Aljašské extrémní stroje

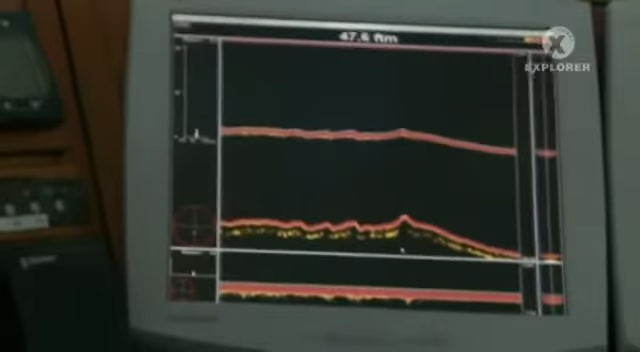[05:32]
Čím nižší frekvence, tím hlouběji vidíme. Toto je sonar, je to všesměrový sonar. To znamená, že zaměřuje 360 stupňů v okolí člunu.
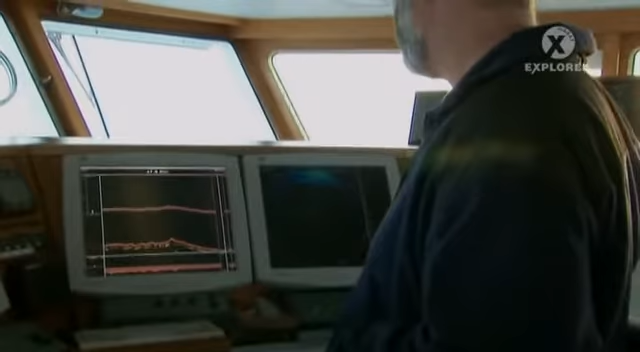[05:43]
Potíže s hledáním ryb však nejsou jedinou Simonsovou starostí.
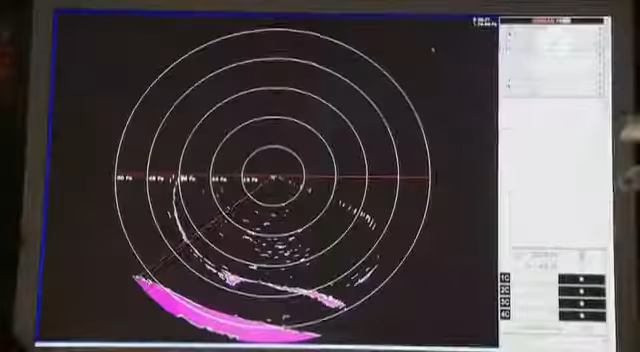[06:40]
Tady je ústí sítě, ty tečky jsou ryby, které míří do sítě.
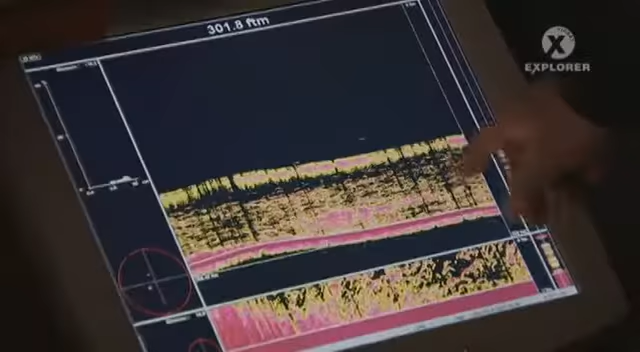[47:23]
Ta červená oblast značí dno, pak tu máme jasně oranžovou oblast, která značí velkou konzistenci ryb.